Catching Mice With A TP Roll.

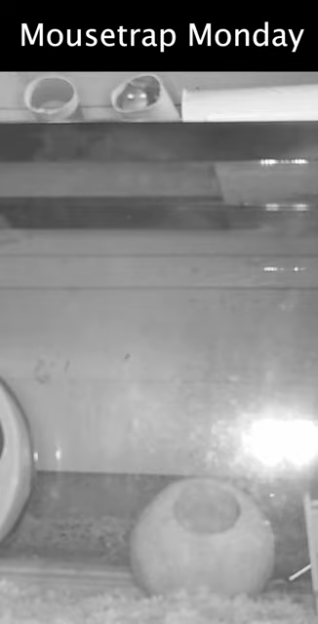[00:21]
Man, a lot of them jumped down, I didn't realize how many.